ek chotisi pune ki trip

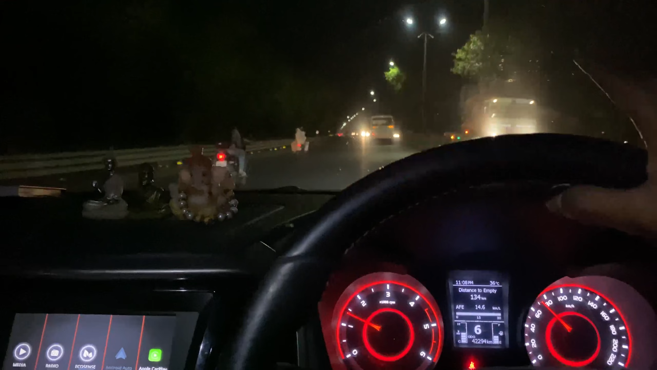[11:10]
तो आज मेरा कितना कट हुआ 240 प्लस 80, मतलब 320 कट हो चुका है। 320 पहले का था 270, तो 70 रुपये बढ़ चुका है, 50 रुपीज़ बढ़ चुका है। तेरा कैलकुलेशन बहुत गंदा है भाई। होता है तुम लोग अभी झट थोड़ी बोलोगे
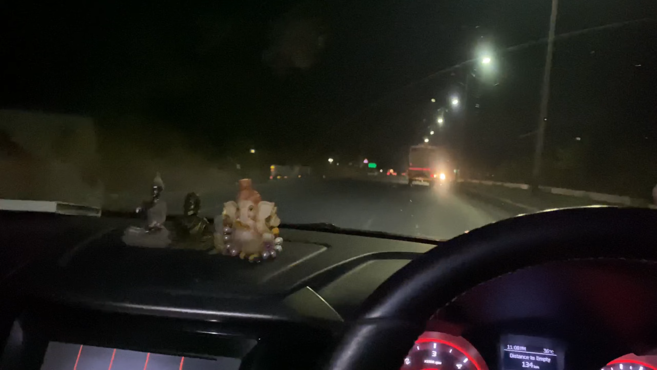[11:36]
सही का नहीं बात तो सही भाई। तो फाइनली हम लोग मुंबई पुणे एक्सप्रेस वे पे लग चुके हैं।
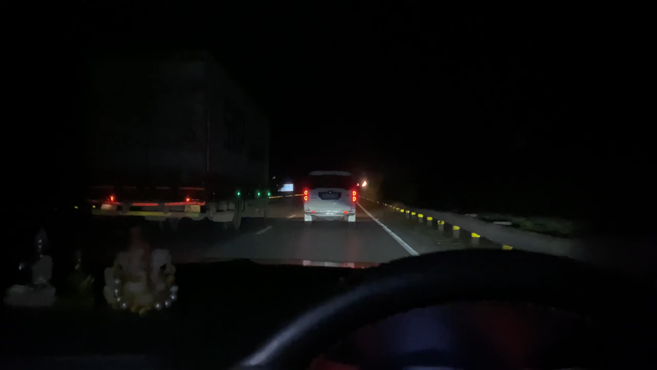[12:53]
हाँ खूब अच्छा वीडियो काट ले देखो तो। तो फाइनली हम लोग खालापुर टोल पे पहुंच चुके हैं, रहा खालापुर टोल,